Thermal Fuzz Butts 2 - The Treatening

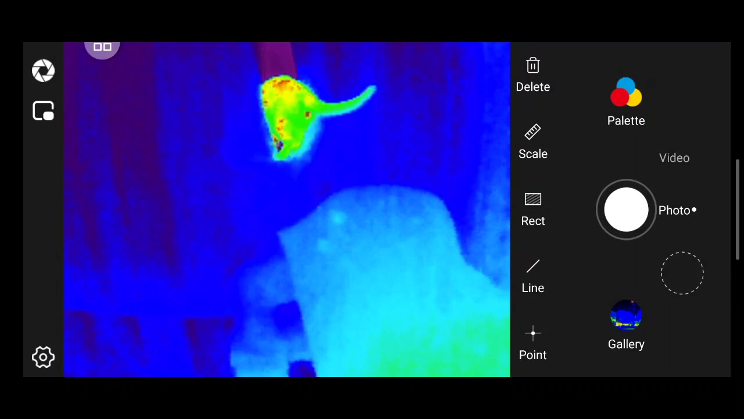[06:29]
see that's the receiver on the bottom that's the top of the TV well the entire TV that's the running he's got good distance I mean like
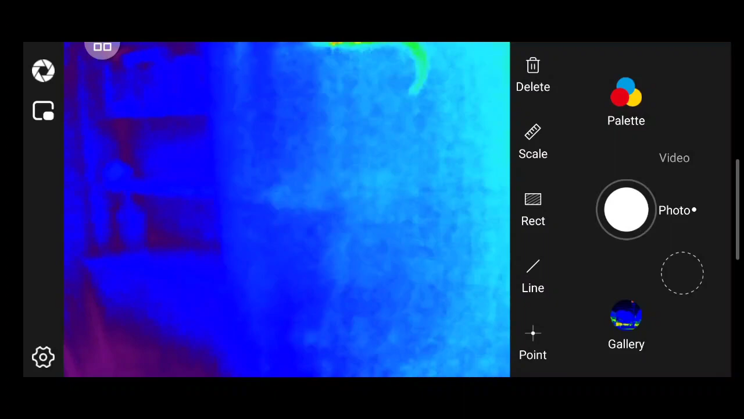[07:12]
you can see my two light switches you can see my cold ass foyer I gotta insulate that some I think this winter and yeah actually I'll be I'll be bringing everybody along for when I'm doing this looking for uh leaks and stuff
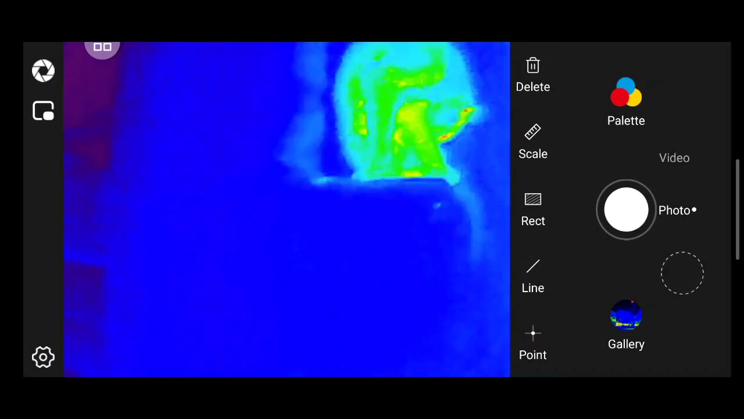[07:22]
I'll be picking a day on a nice cold winter night to heat the house like overheat it a little bit to go looking for cracks
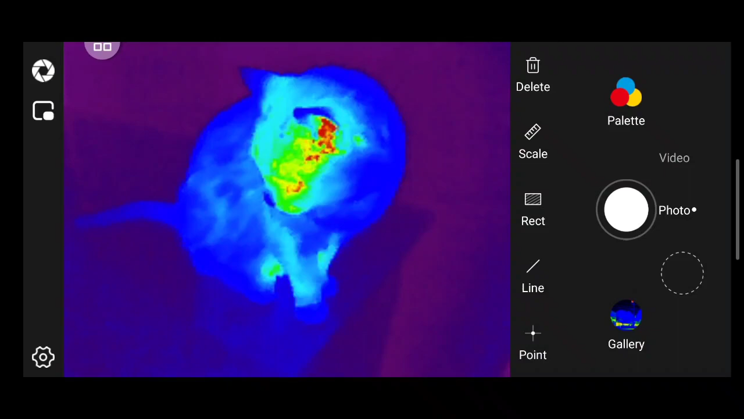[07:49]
then you can find all your leaky caskets I mean I already know that this door is fucking
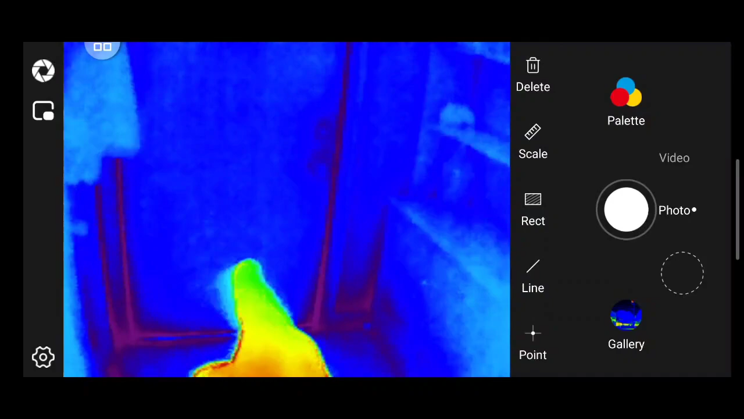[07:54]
things leaking like a bucket with a hundred thousand holes drilled in it but uh
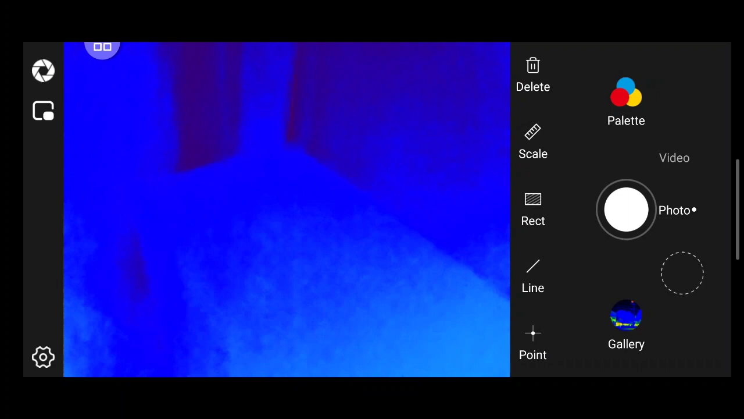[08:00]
that's still there and the treats in there that's weird like there is nothing there just a corner of a box and a poofy girl poofers
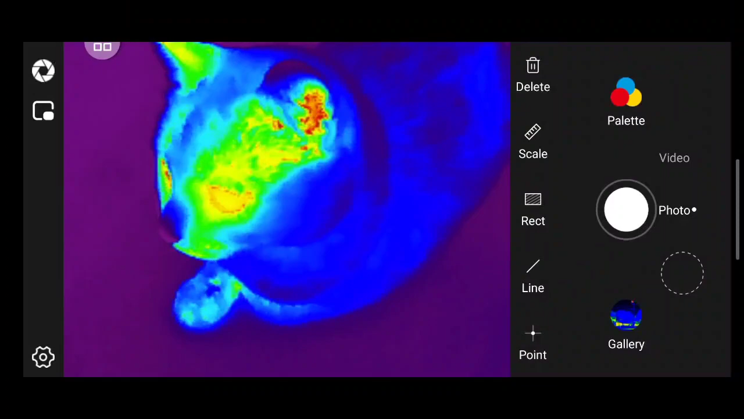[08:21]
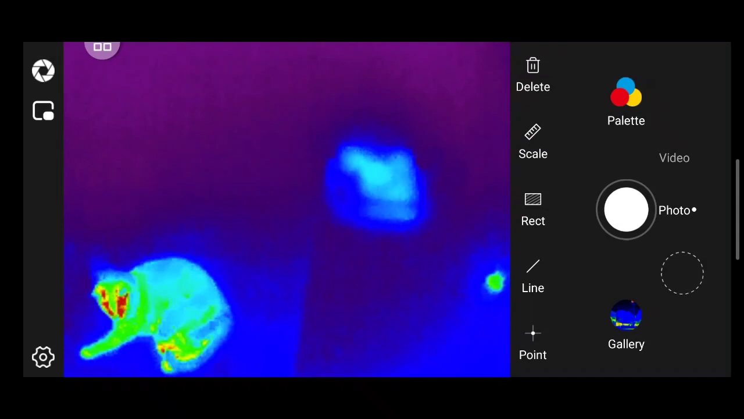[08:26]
that's the reflection that's the reflection of the glass the spiles ice bath
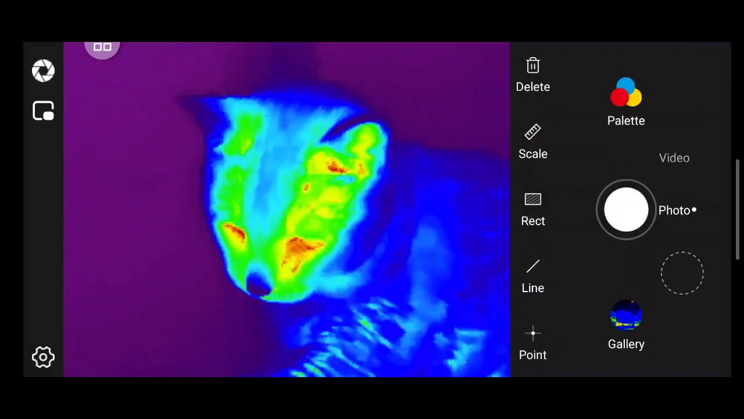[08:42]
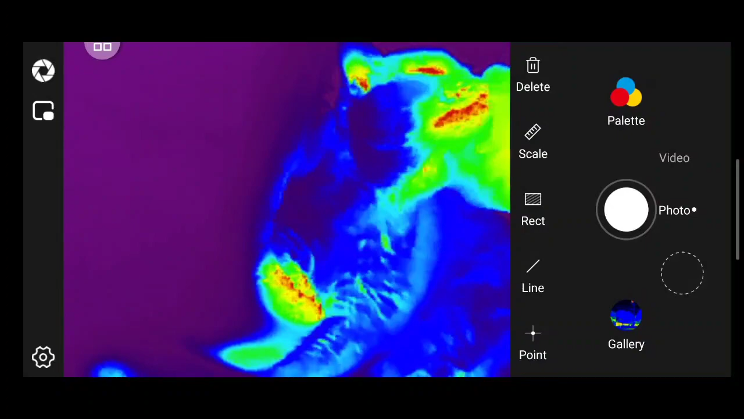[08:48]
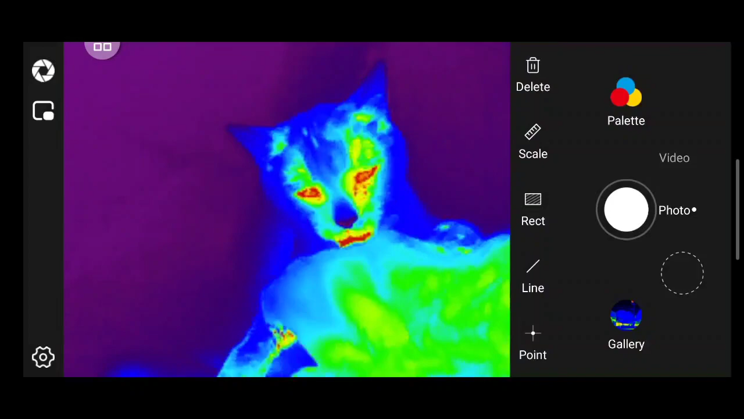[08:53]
and yeah she's got a little bit of a runny eye like she gets that
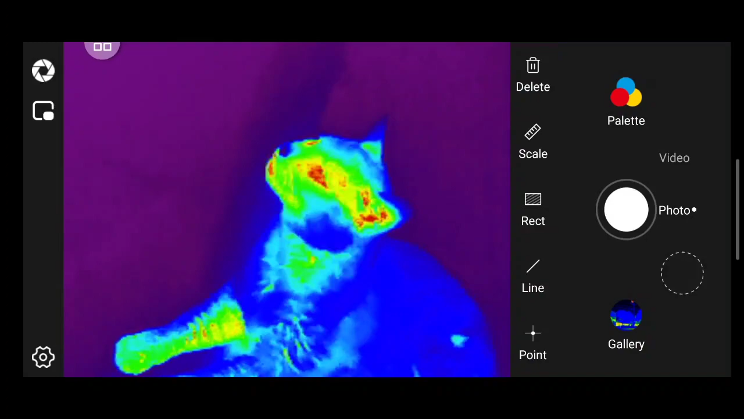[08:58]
normally it's just tears not like infection or anything that's funny that you can see it on the thermal camera
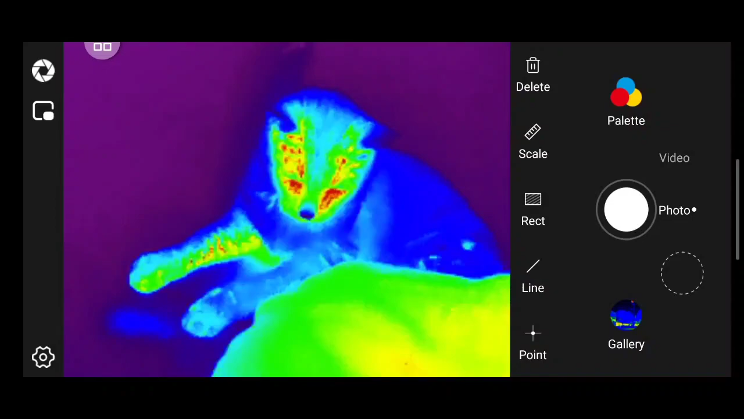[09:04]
she's obviously fine
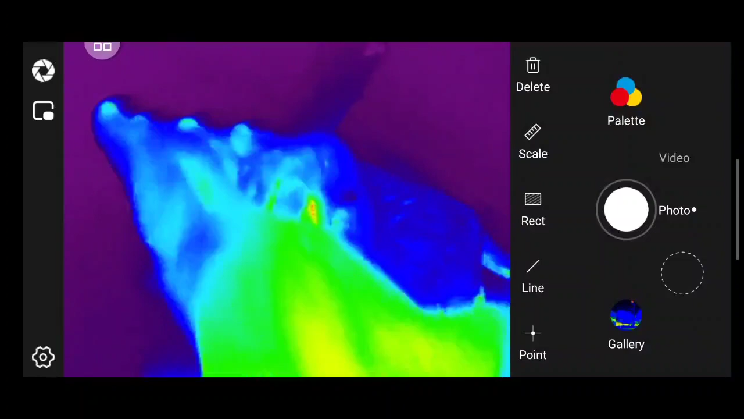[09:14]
bean tracker
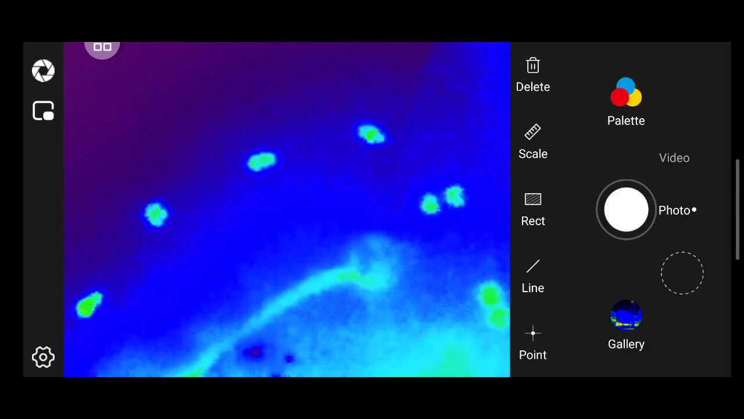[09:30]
just circling me now like a shark
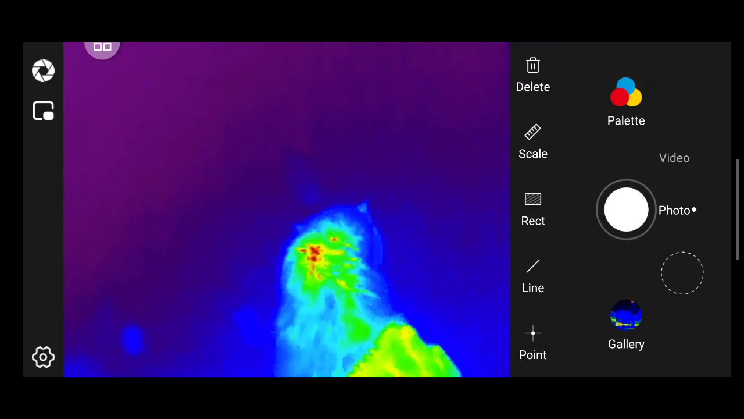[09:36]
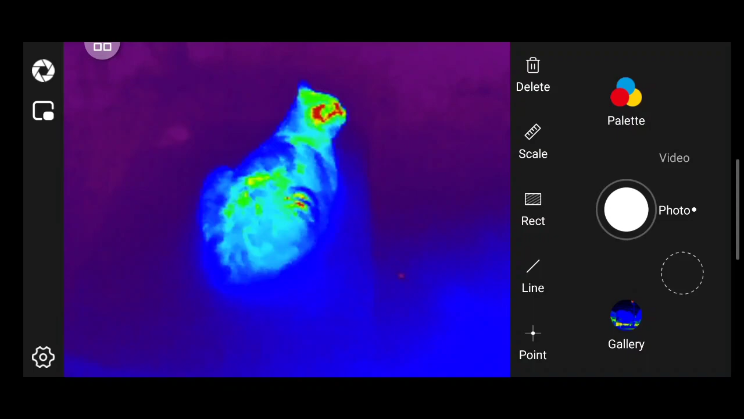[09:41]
I think she's starting to warm the box up
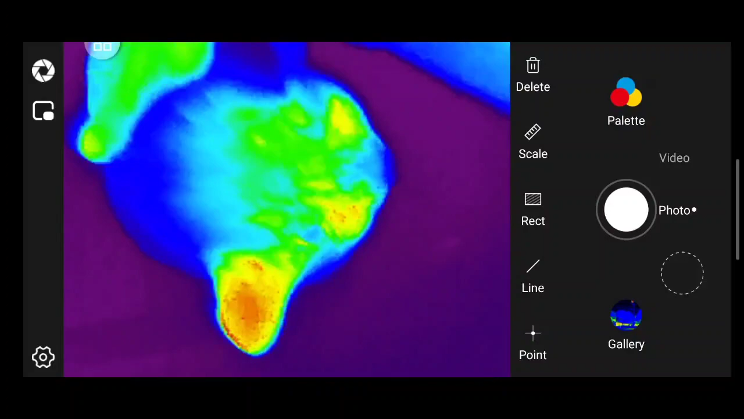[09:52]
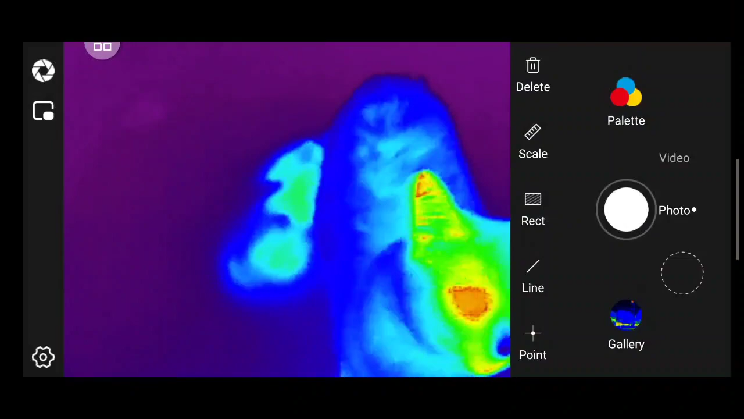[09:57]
can we look at your butt for a second since this is thermal fuzz butts no okay there's her butt oh no there's a thermal fuzz butt
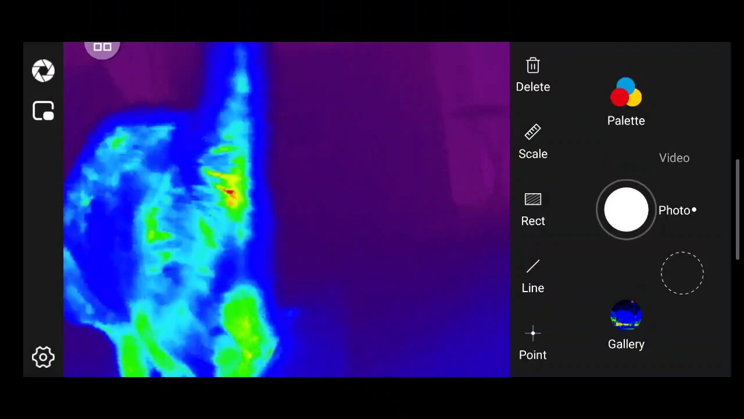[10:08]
alright I mean I gotta it can't be a clickbait title it's gotta be real right
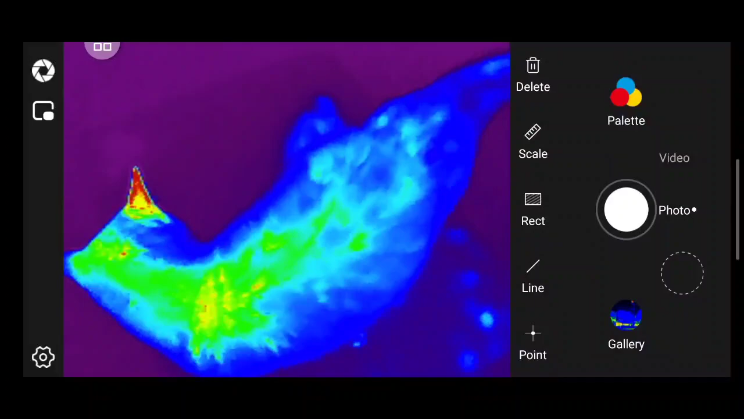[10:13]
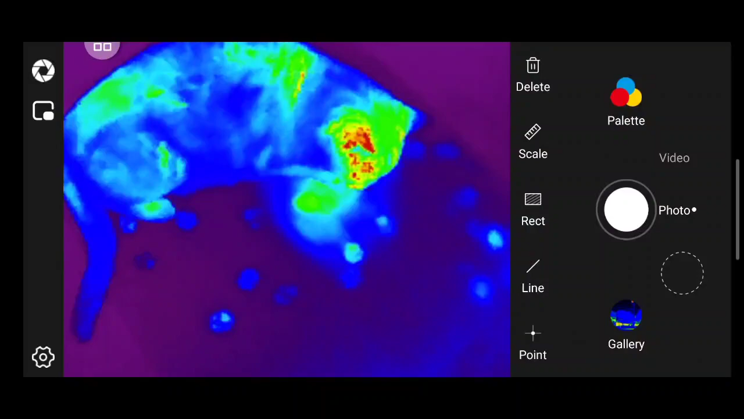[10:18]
farming beans thank you poofy girl
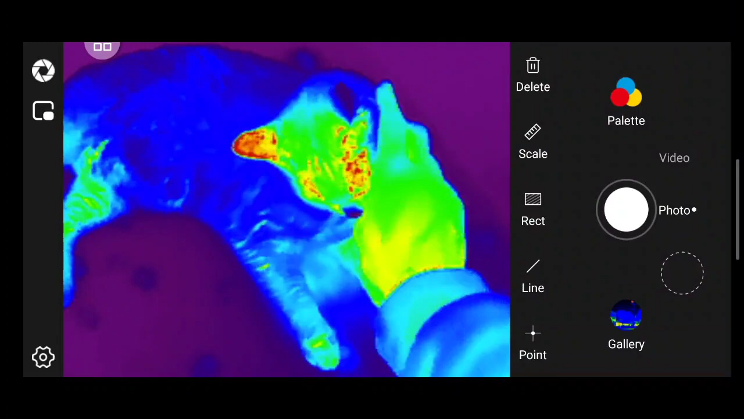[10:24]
yeah yeah well her ears are always a little different from the
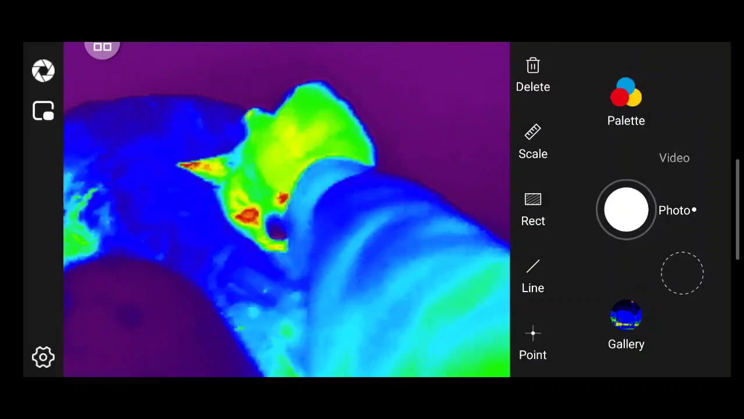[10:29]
way she lays down I think one's always warmer than the other but like there's no infections or anything
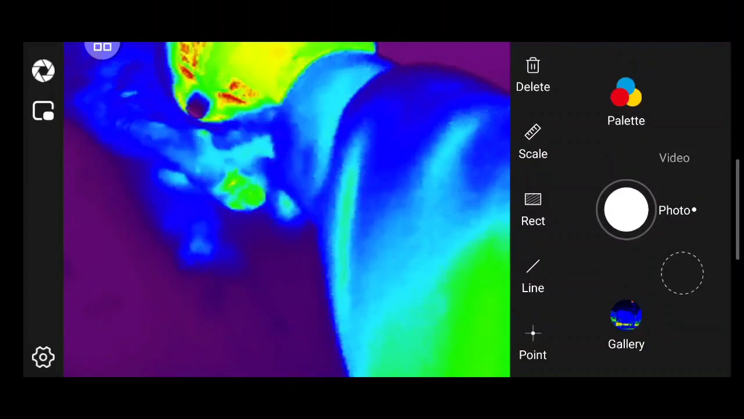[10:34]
that's odd hmm
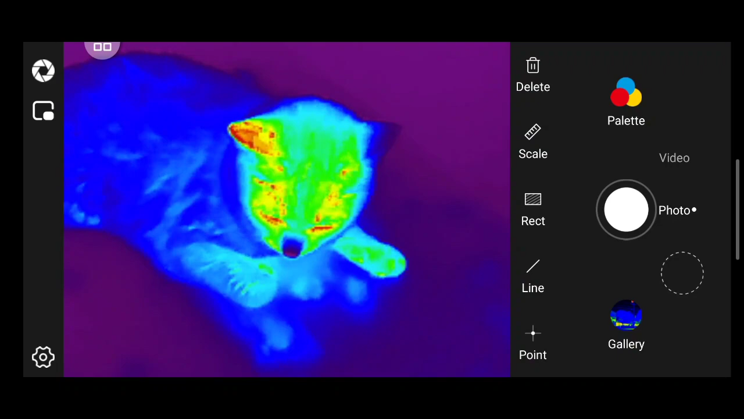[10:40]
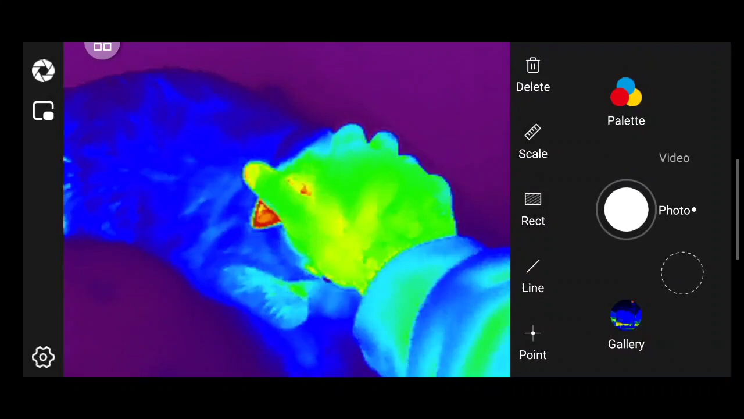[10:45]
I don't have to look into that like I know she doesn't have an infection everything's clear what do your ears look like
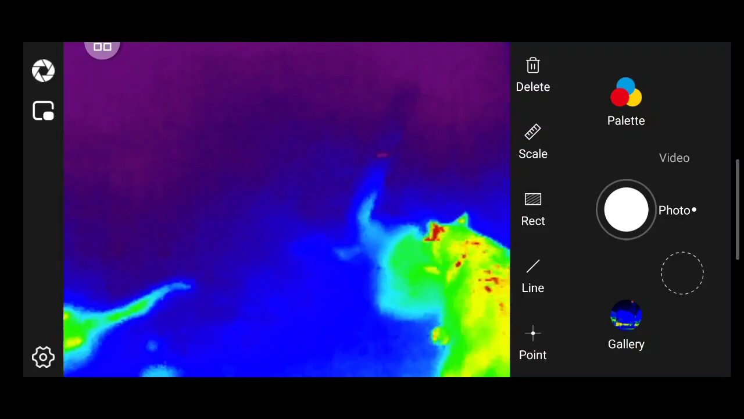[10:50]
your ears are about midway you got one warm ear what do you got boy
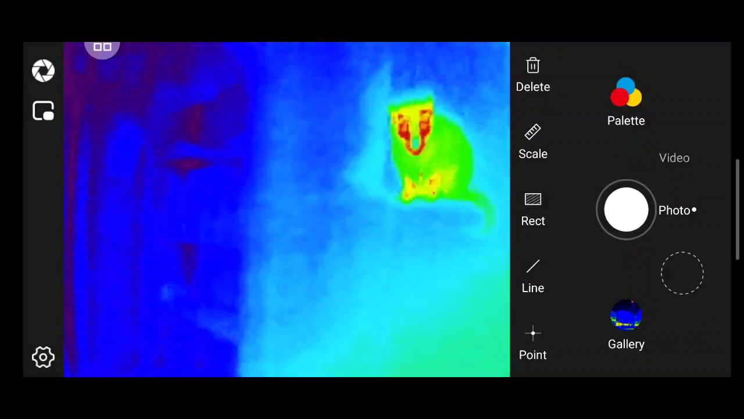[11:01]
your ears are cool I mean you're cool
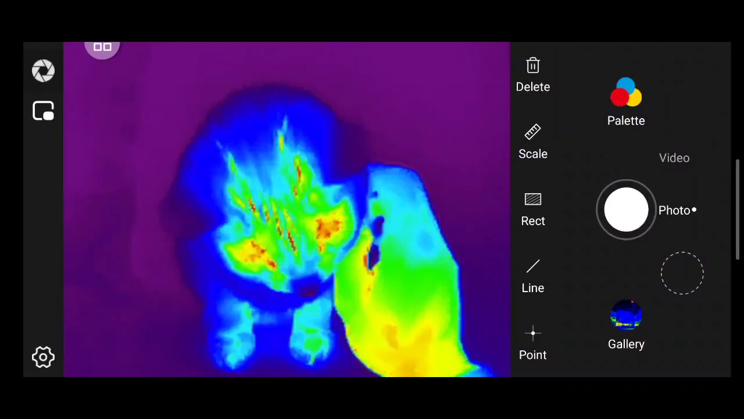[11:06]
you're good that's your ears mama you're good hey you know what
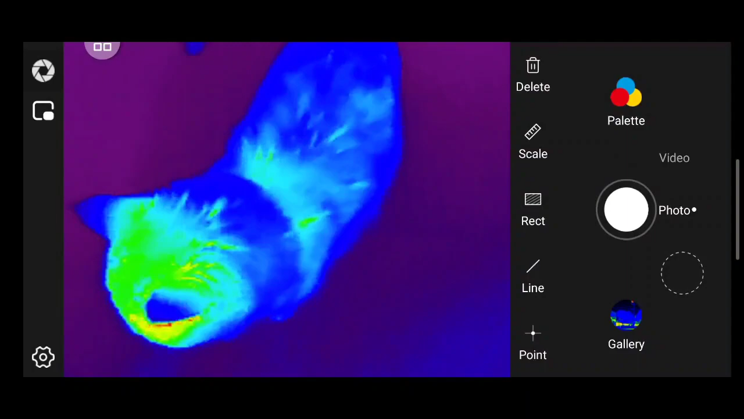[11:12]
let me look at your shoulder I guess you can't really tell